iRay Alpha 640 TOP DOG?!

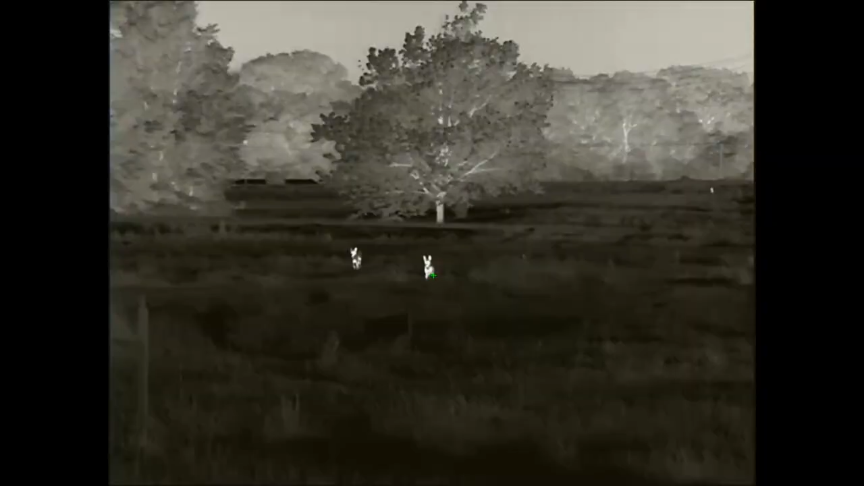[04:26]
So the specs, we're going to run down the specs of this thing and give you a chance to show you some videos. So here we go.
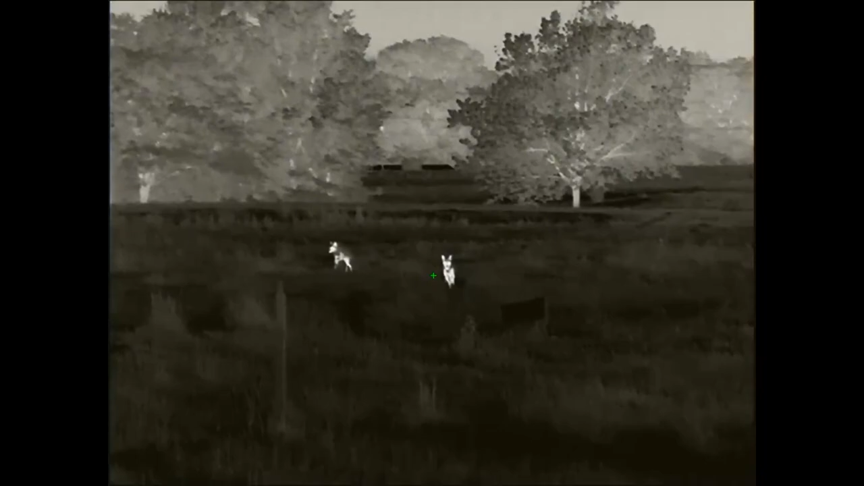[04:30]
This is a 640 by 512. Uh, this is a, obviously a thermal core.
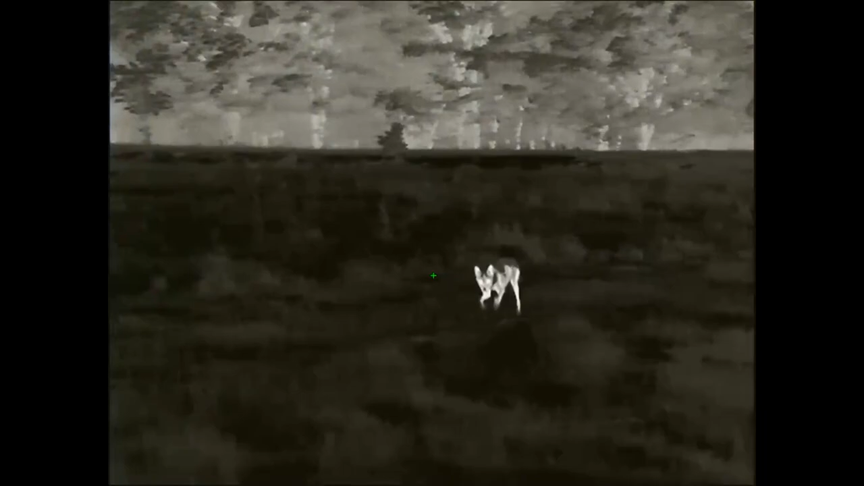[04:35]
This is a thermal scope, but it's got the matrix three thermal processor in it.
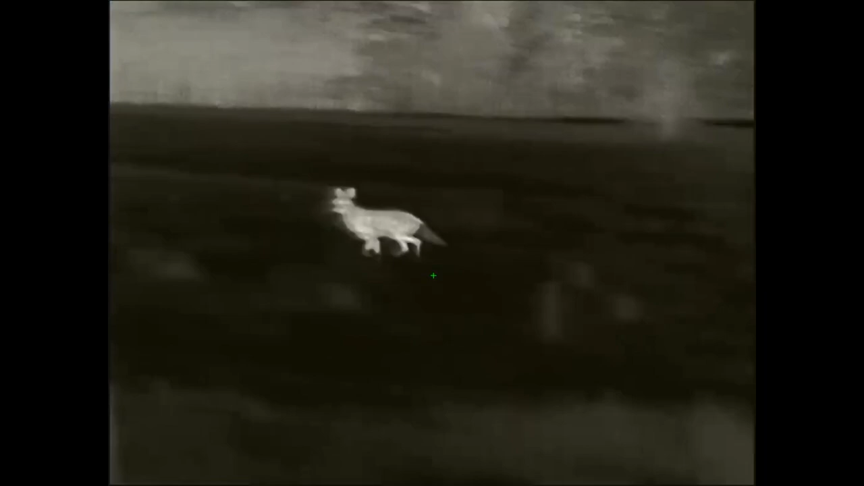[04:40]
640 by 512 resolution, 12 micron, 50 Hertz refresh rate. It starts at three power base magnification and goes up to 12 power.
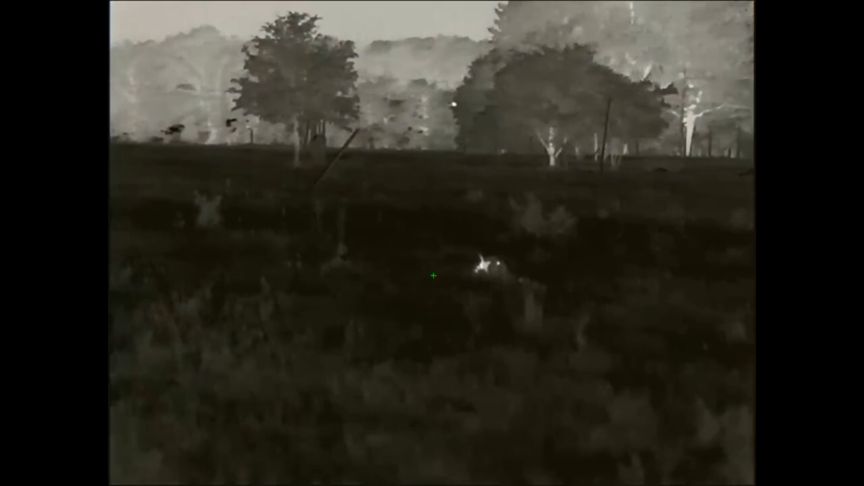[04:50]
Now the field of view, uh, it is 46, a little over 46 feet at a hundred yards. So, uh, that's what you can expect as far as your field of view is going to be 46 feet.
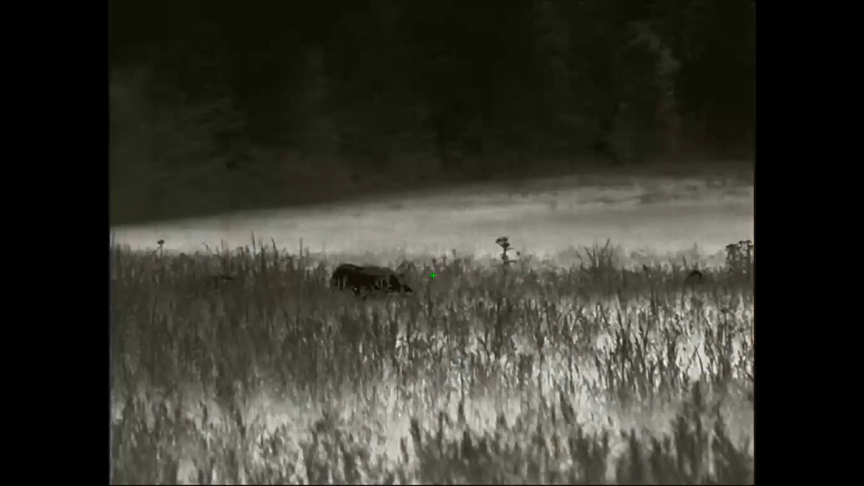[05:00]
Before I get too far into this, the price, $6,999,
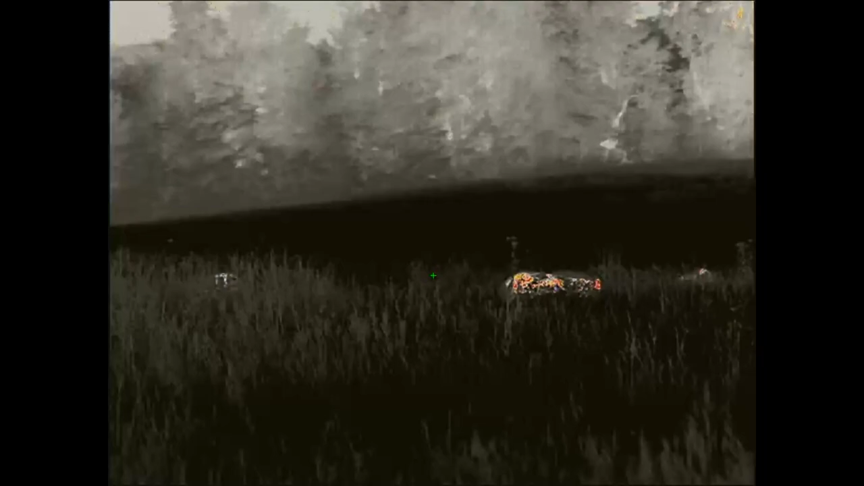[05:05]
uh, just so you know, so right at almost $7,000 for this optic.
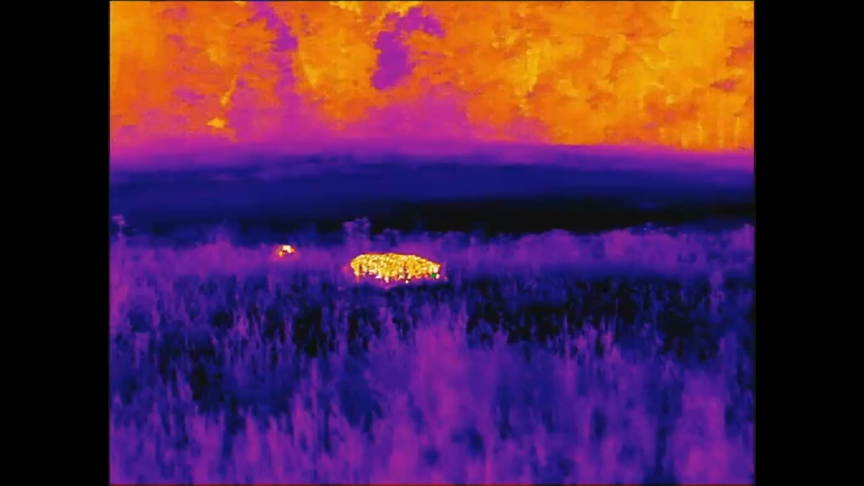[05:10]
Um, it does have a, they say a 2,400 yard identification range. So that's being able to see a six foot tall target at that distance, 2,400 yards.
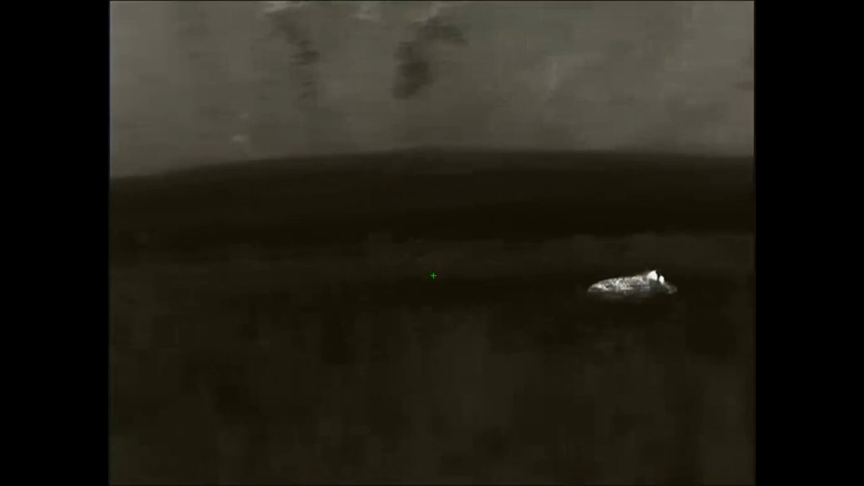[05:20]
It's a long way out there. We'll talk about ID ranges. Uh, it does come with an AMOLED display to 1024 by 768.
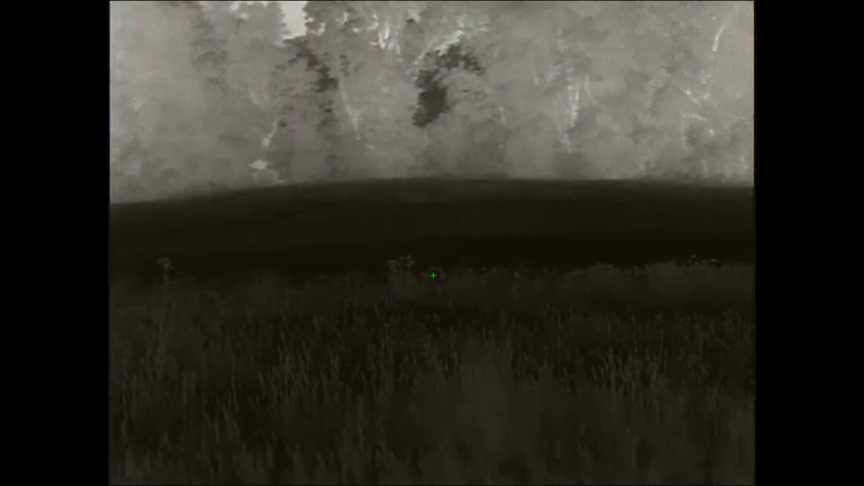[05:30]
Uh, the color palettes that it comes with white, hot, black, hot, red, hot color and highlight highlights unusual. Uh, it's new.
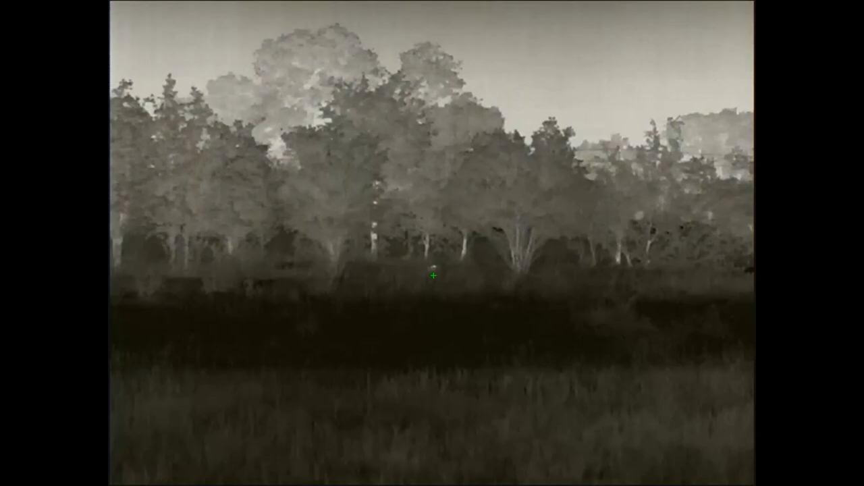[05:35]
There's not anything like it on the market with any other, uh, scope company, but it's pretty cool.
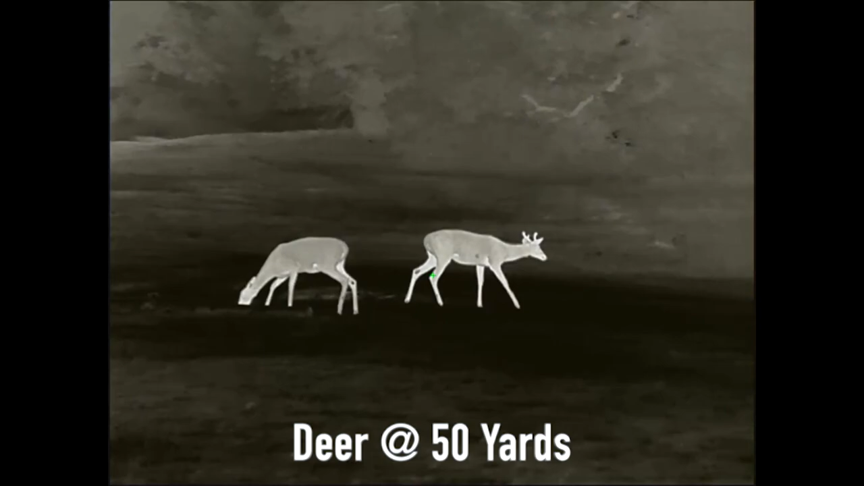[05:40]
And I know you get a chance to see some of it right now. Uh, reticle types are seven different reticle options, four different colors that you can choose.
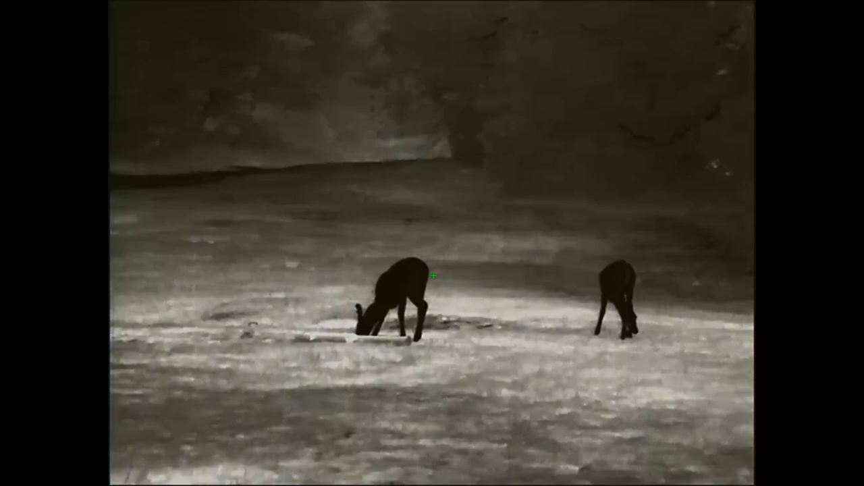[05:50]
You're going to want to mount this on a Picatinny rail, uh, AR-15, a, uh, any AR style rifle,
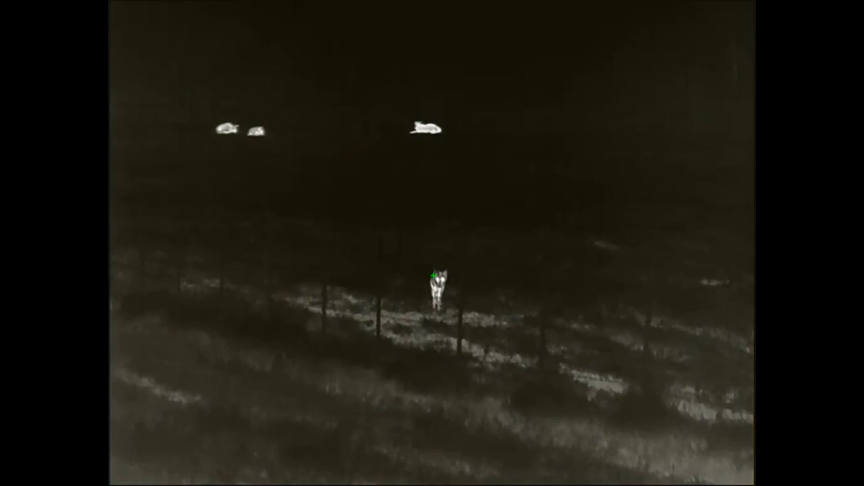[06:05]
So you don't have to side it in every time you take it on and off the rifle.
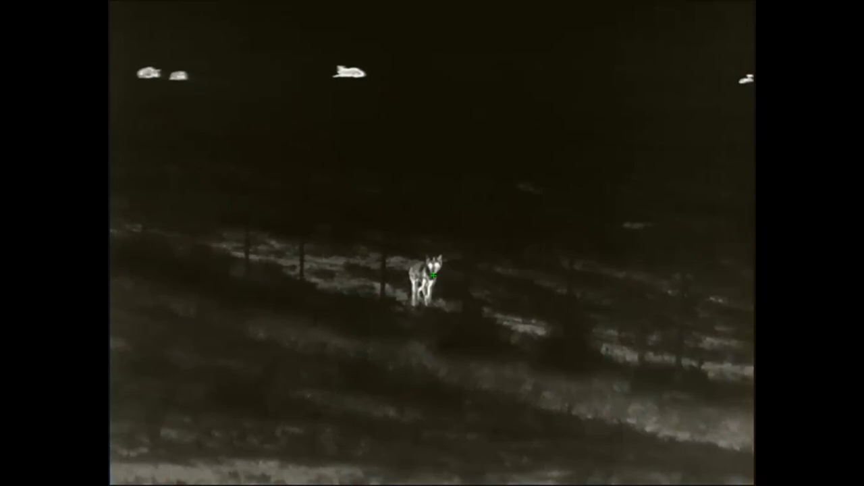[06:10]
Awesome, awesome mount, but it does go on any Picatinny rail. Uh, it does have picture in picture display, uh, running through here, video and audio recording, um, rechargeable, removable batteries.
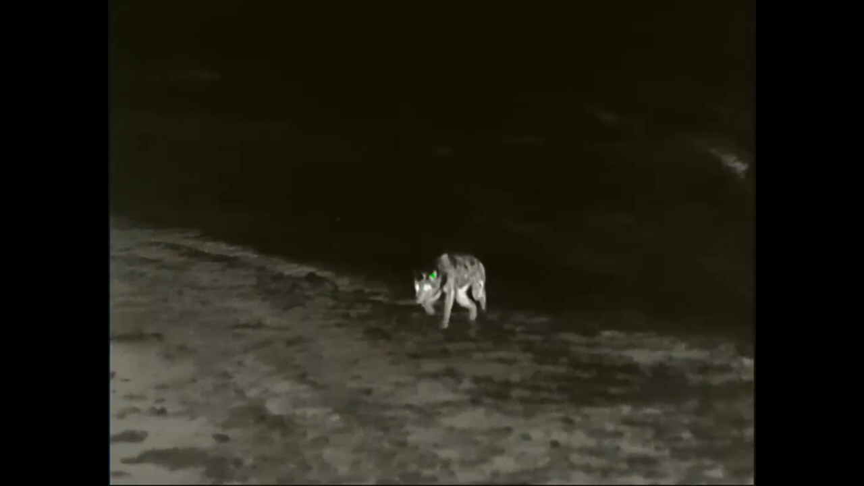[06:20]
Sorry, I'm reading this as I go down.
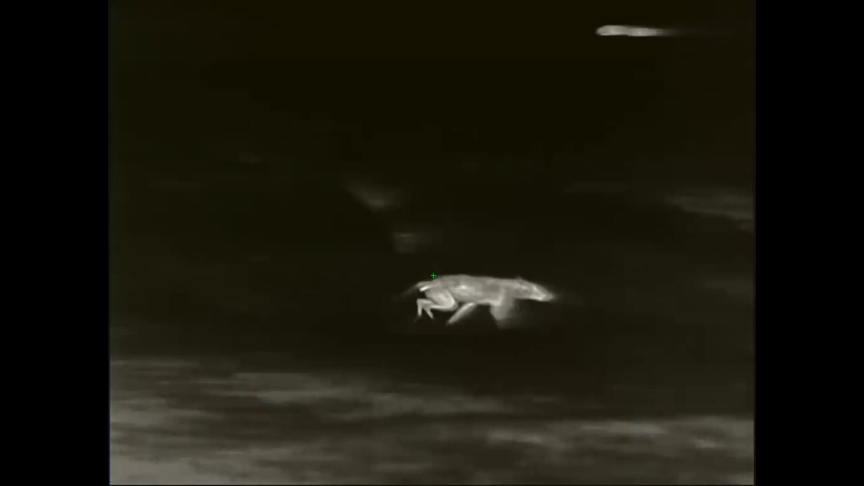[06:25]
It comes with a five year, uh, warranty, uh, IRA, USA warranty, one of the best warranties in the industry,
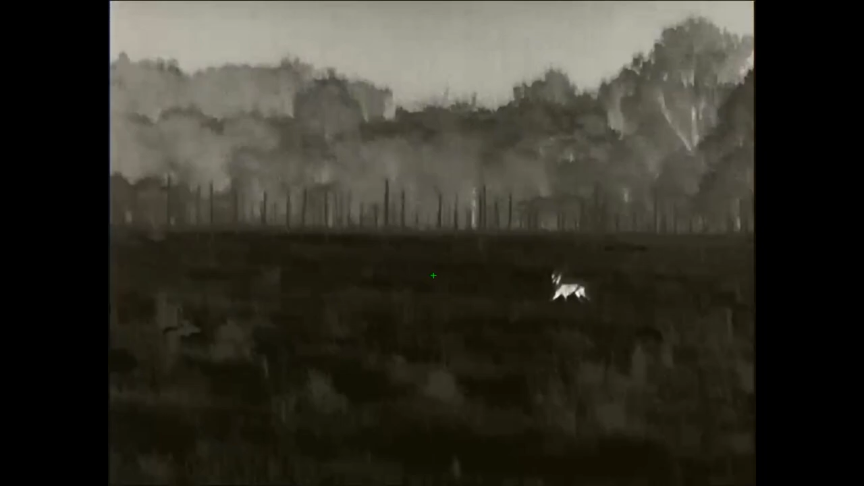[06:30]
five year warranty with a five business day repair or replace guarantee.
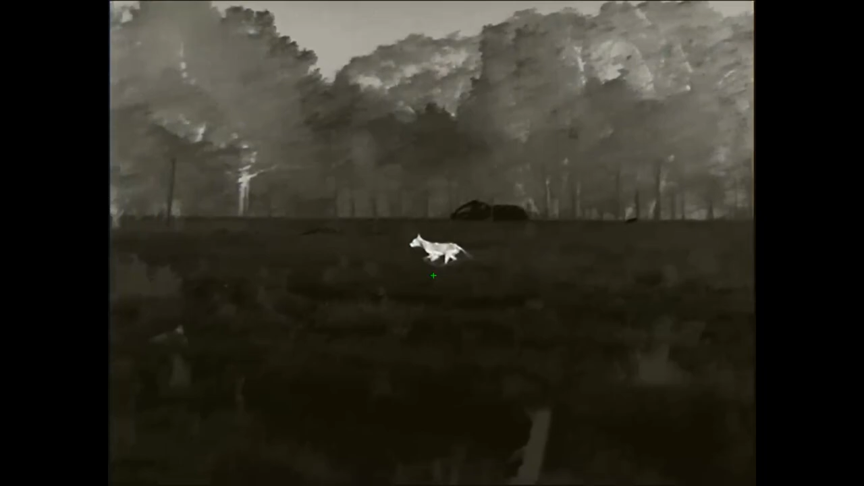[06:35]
And the operating temperatures are minus four degrees Fahrenheit all the way up to 122 degrees.
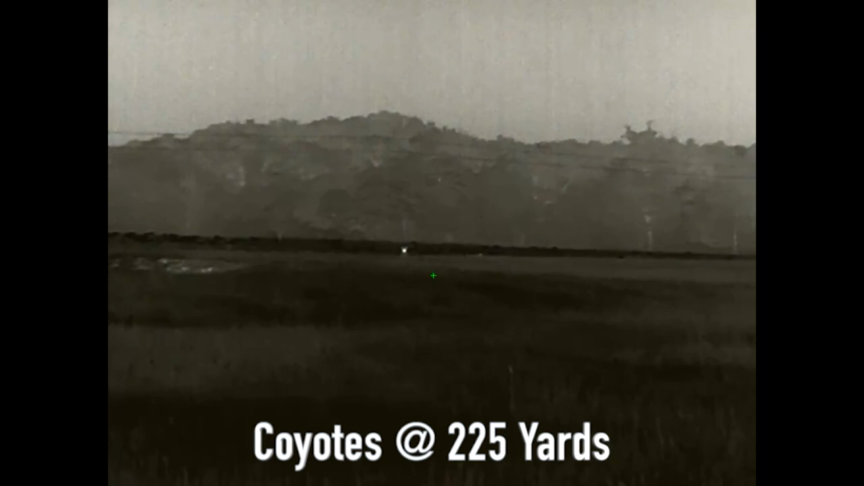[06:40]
So that is all the specs. First thing I want to run down ID ranges. We talked about the detection range, 2,400 yards, the ID range. I would expect it to be conservatively concerted,
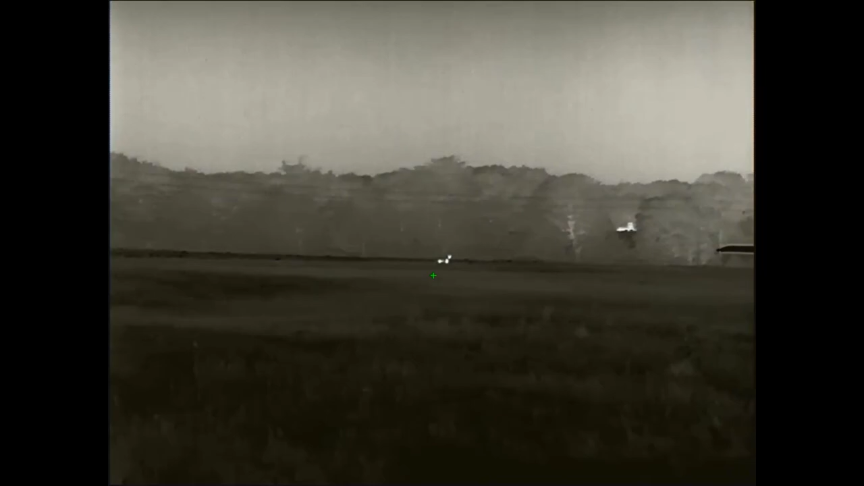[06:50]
conservatively on the low end at 400 yards. And that can go all the way up to 600 yards,
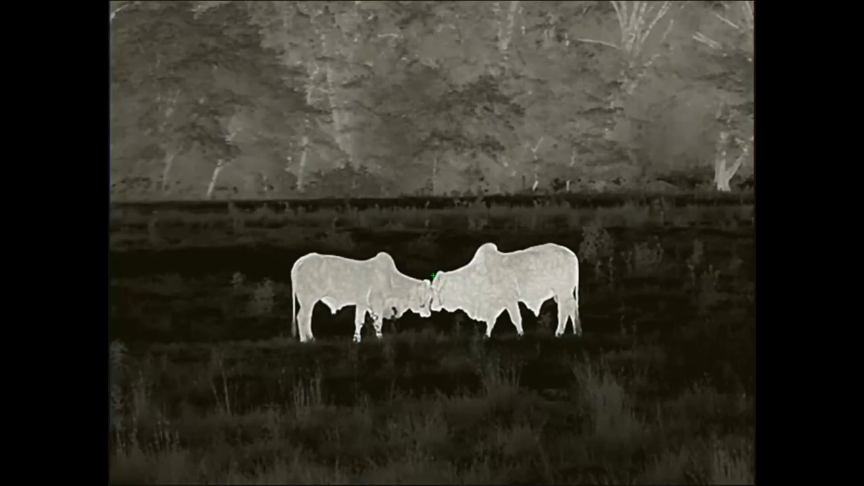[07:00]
700 yards, maybe even a little bit further, depending on if you're, you know, in a field and you're looking for hogs, big, big target like that.